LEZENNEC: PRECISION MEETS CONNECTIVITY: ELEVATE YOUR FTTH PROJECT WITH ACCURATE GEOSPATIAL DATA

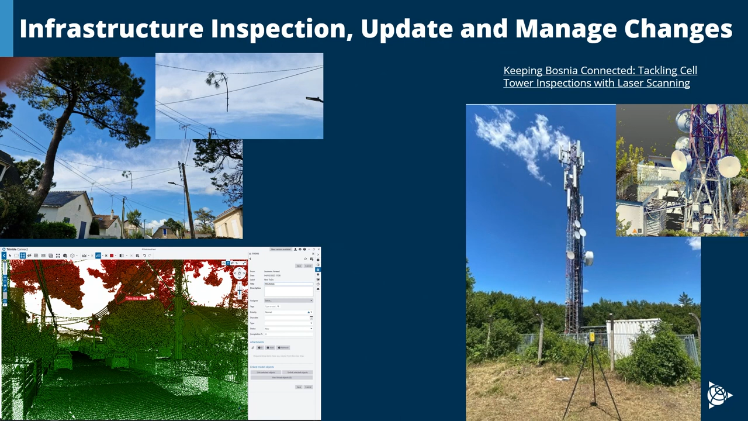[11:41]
So, mobile mapping here will be like overkill. So, it's better to like a scanner a bit faster to collect that data and then check the orientation of all the antennas and elements here. And then, the last slide to be on time.